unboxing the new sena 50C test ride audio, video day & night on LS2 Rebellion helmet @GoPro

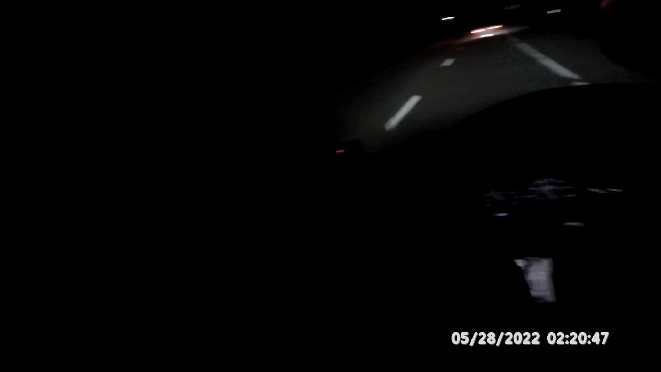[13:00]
Now it says Slappy. For Slappy Adventures. I'm headed home. And I am still testing out. The 50C. From center. I'm still testing out the 50C from center. Now this is the night view of the 50C at 1080p going down the road.